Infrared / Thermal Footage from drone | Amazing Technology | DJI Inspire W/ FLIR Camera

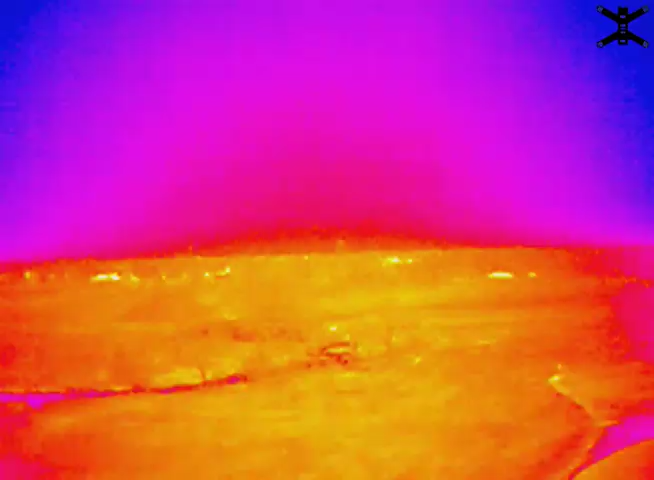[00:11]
the video is like really weird,
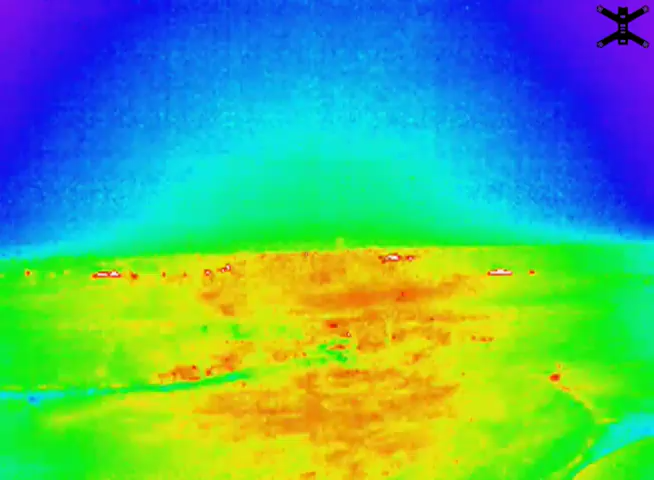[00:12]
really different, and that's because it's infrared.
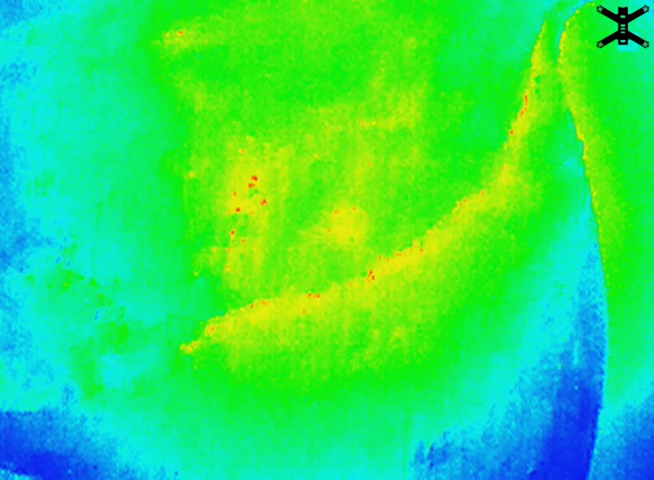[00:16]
This is actually a school project at my high school.
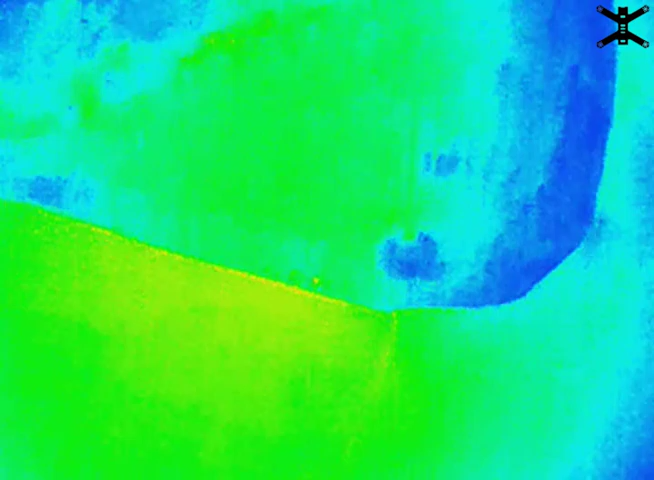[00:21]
We were able to start a drone program to educate people on how they work, and hopefully, in turn, get them their FAA license, which is super cool.
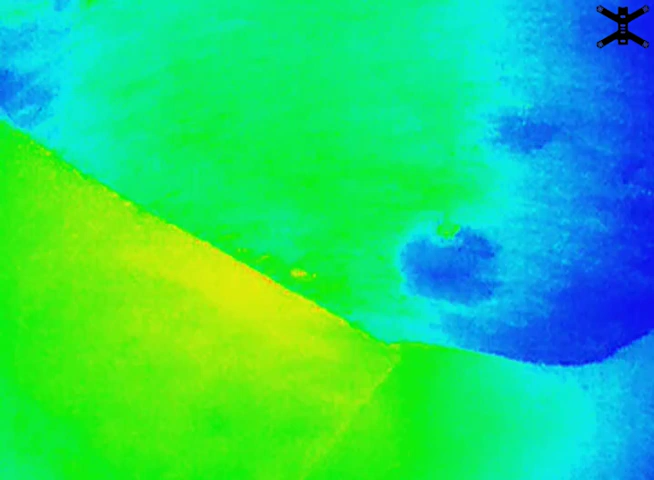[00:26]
And one of the perks of that is that we got enough funding to get two Inspires with FLIR thermal cameras.
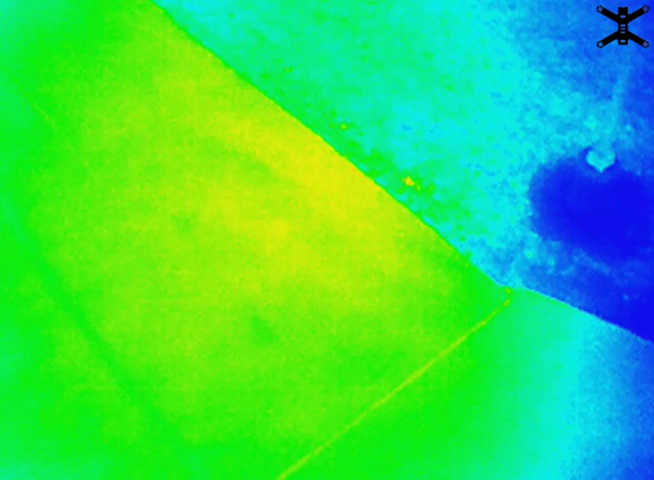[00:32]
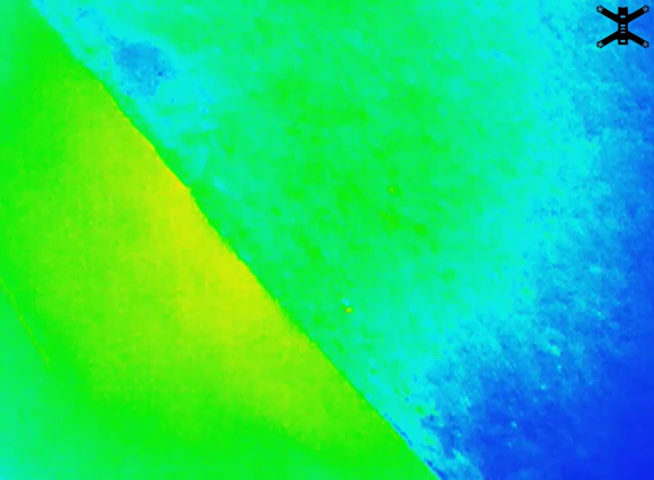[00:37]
This project here is basically a simulation of, like, what would happen if we needed to find an animal out in the woods, like a human or something.
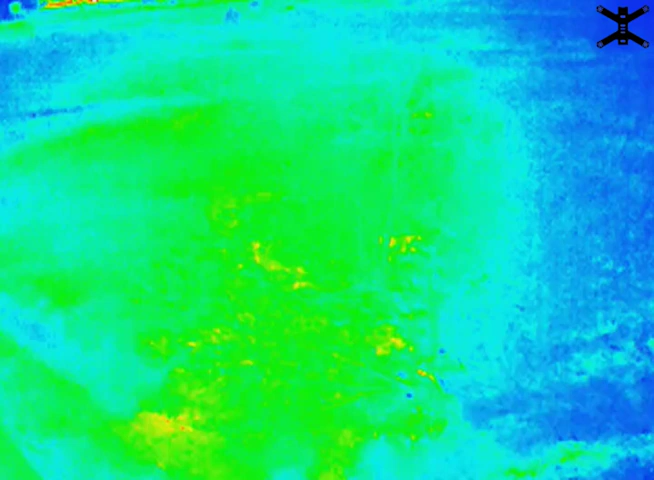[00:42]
So what happened is someone hid, like, a hot pack. It's about a foot long and six inches wide.
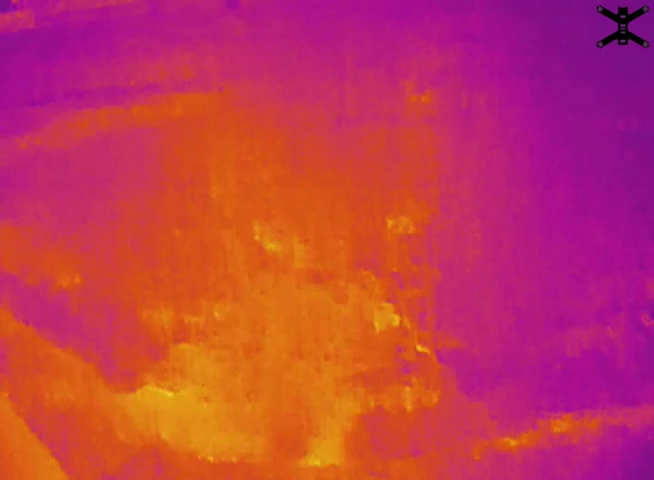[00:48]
They've hid it out in the woods, and our job is to go find it.
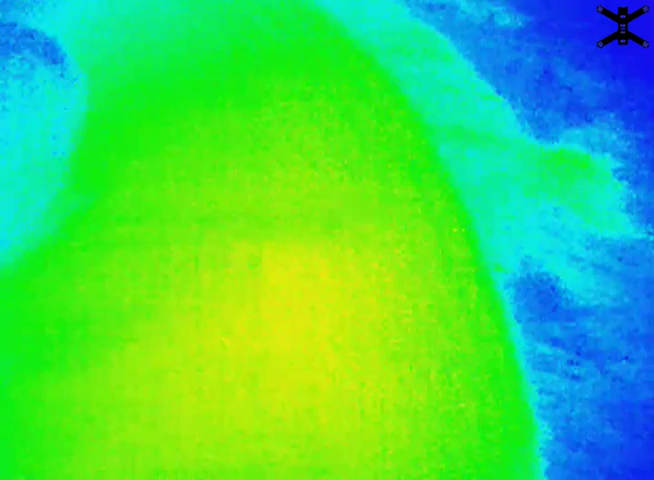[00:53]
I'm not actually flying right now. My friend is. His name's Hunter. I'm currently the visual observer, so I got to watch this.
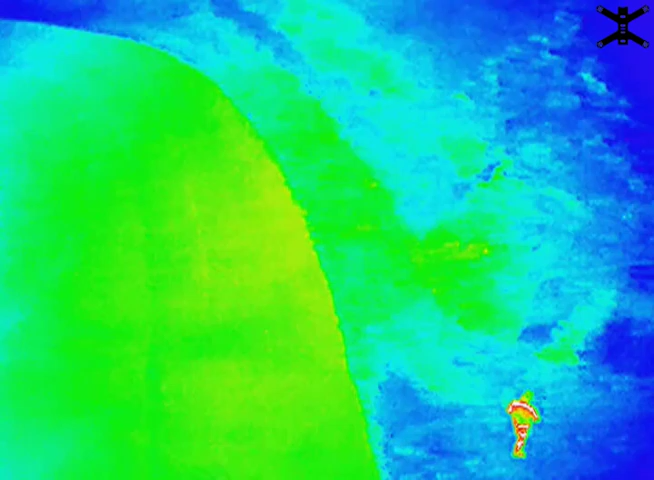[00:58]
He's kind of switching between the different thermal views here to see what is best.
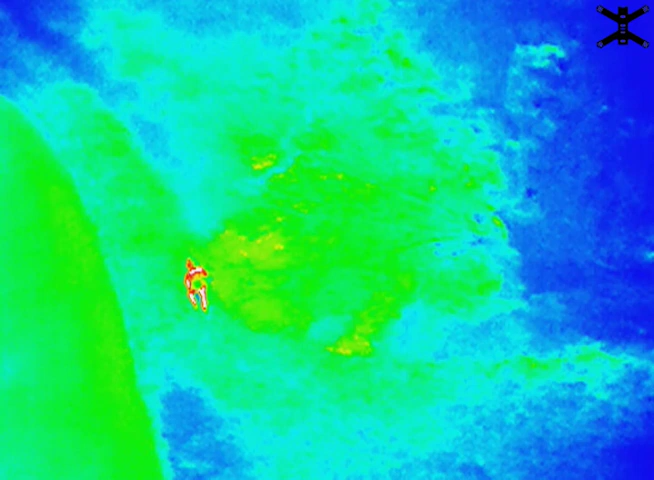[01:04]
Because he had never flown the thermal Inspire before, and I wasn't very competent with it either. So that was kind of the thing, was we were switching back and forth. And finally we settled on the, uh, like a black is hot theme.
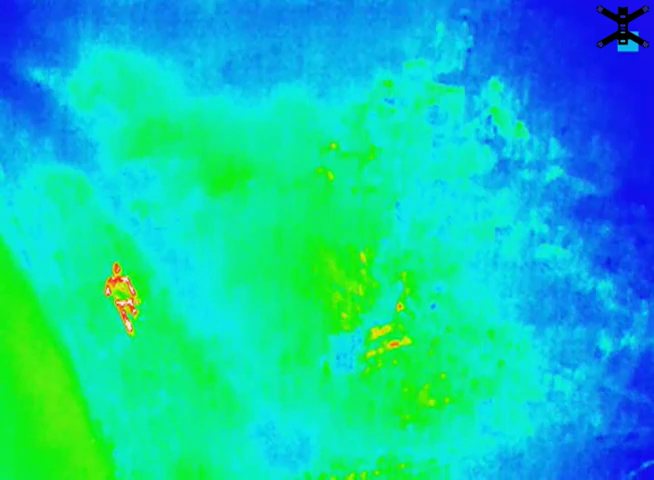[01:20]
So it was black and white, and it looked the best through this one, but both of the Inspires have, like, different discrepancies, I guess. Like, some of them different modes look better, others worse.
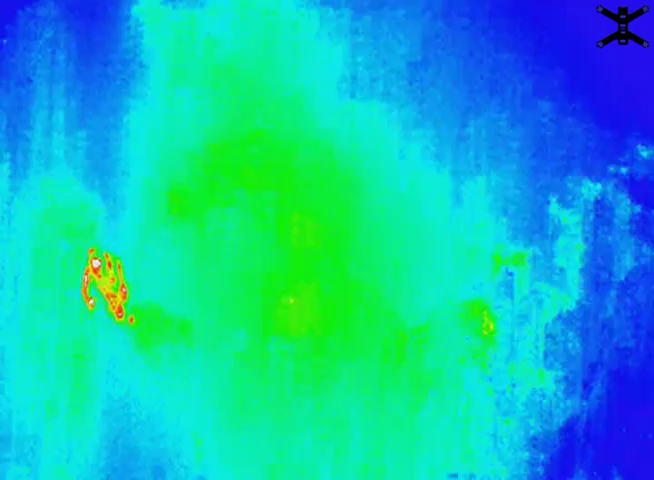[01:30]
I think it's just because of how the cameras are calibrated. No two are the same.
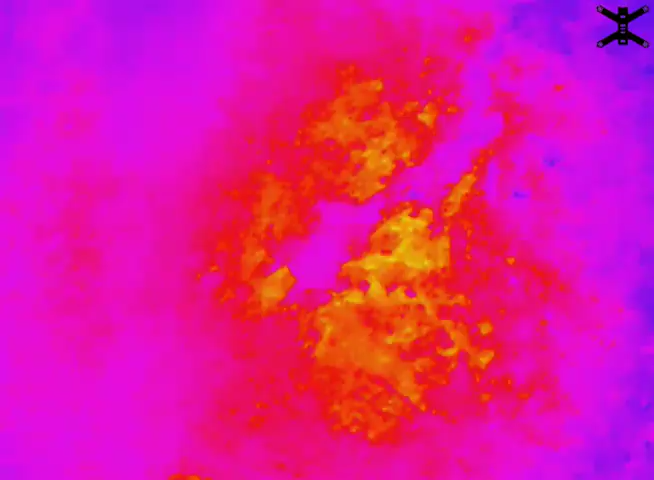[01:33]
And here he's switching between them. You can kind of see what they look like. And the others, I think that one's black is hot right there.
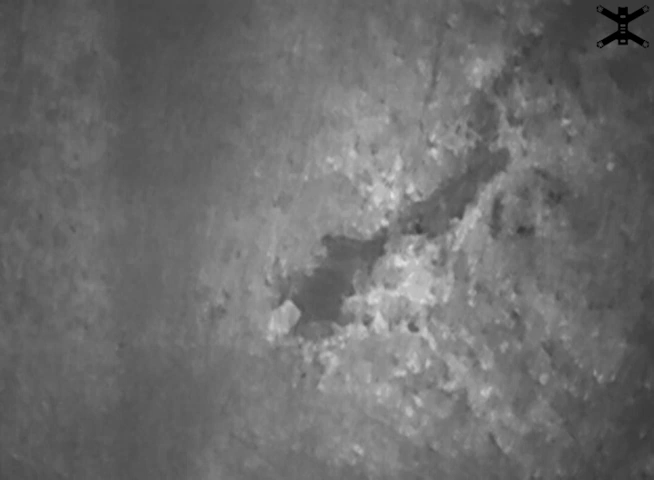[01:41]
No, that's white is hot. Okay, anyway. Yeah, but you can see the white. Okay, you switch to black.
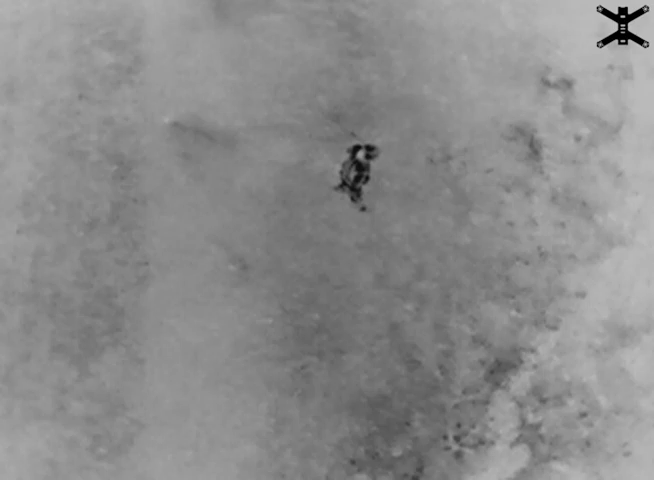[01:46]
That's the one that works the best, the black one.
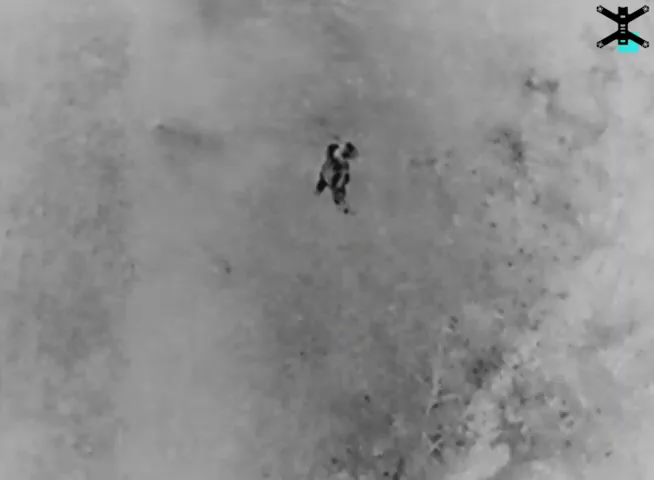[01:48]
And you can see the person there is, like,
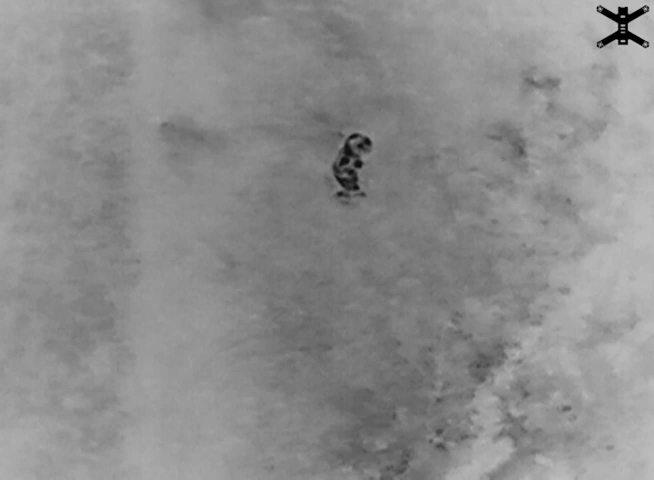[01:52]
glowing really darkly because he's really warm.
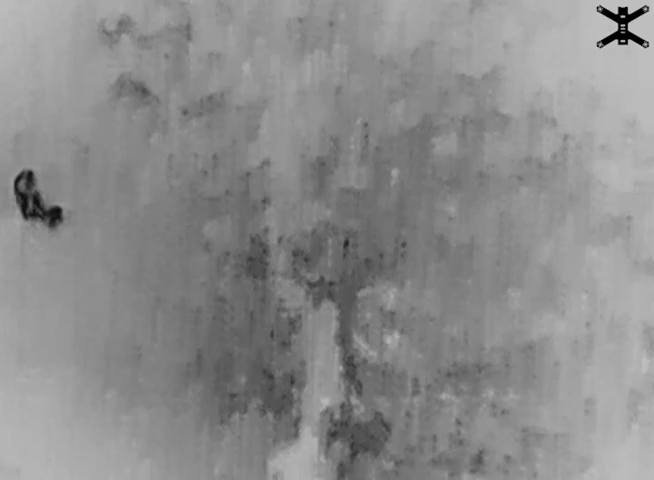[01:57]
And this, all the effects were kind of magnified because it was like 20 degrees out today. Oh, and see that black speck.
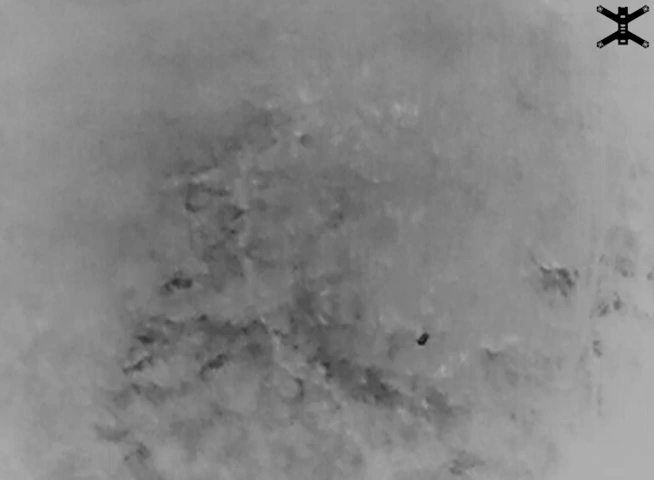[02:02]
That, that actually ends up being what we're looking for, which is absolutely amazing. It's a, it's literally, like I said, a little bean bag. And it's actually in a little bit of water here, at least that's what they said when they grabbed it. So, right now Hunter is trying to maneuver around the surprisingly invisible trees. There's actually tons of trees, you can't see them.
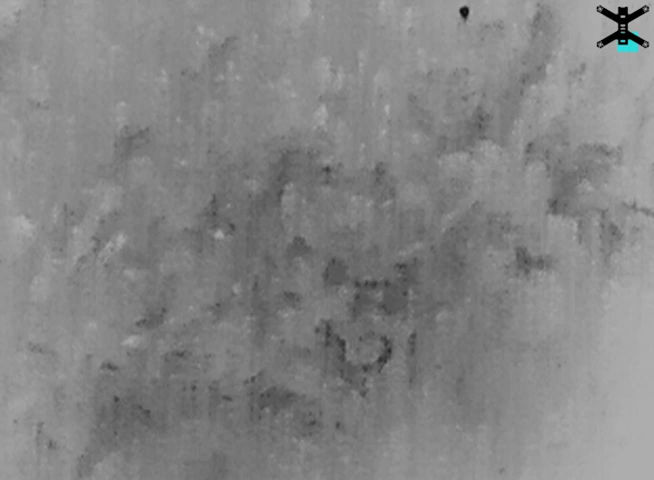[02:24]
But he's maneuvering behind the tree and bringing it down over it. So our, I guess, retrieval squad can come and grab the actual bean bag. So he's, uh, he's trying to figure out where it is. I'm sort of like, dude, watch out for the tree because it's like really sketchy.
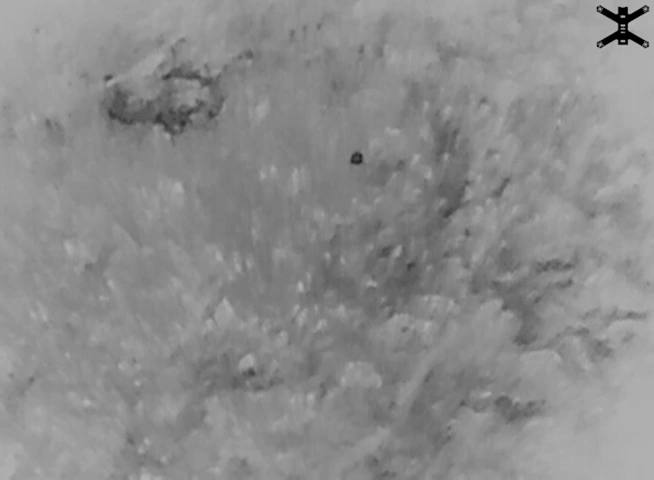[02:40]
And you know how expensive these things are, especially with the camera. And he's flying over water as well. It's, it was more of like, it was very marshy down there.
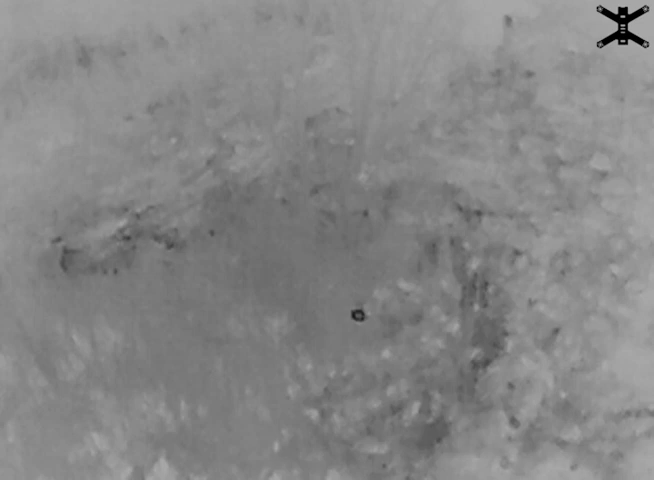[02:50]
Just added a whole, uh, extra dimension of scariness to the entire thing. But now he's come down pretty low. Over the bean bag.
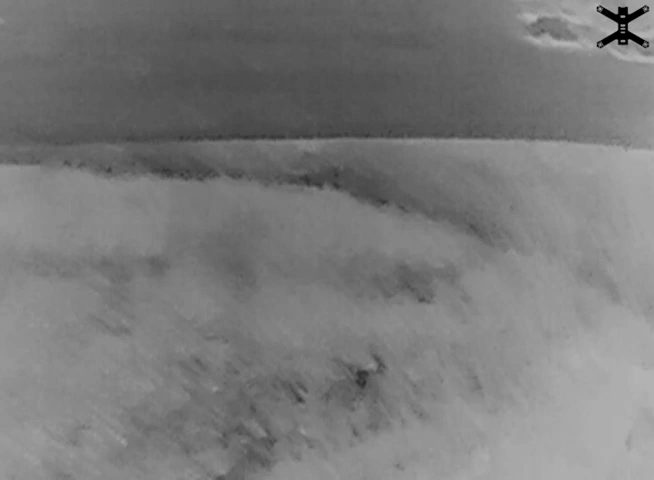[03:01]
Yeah, I believe. He's right over. Okay, so now, there he is. That's Jonathan.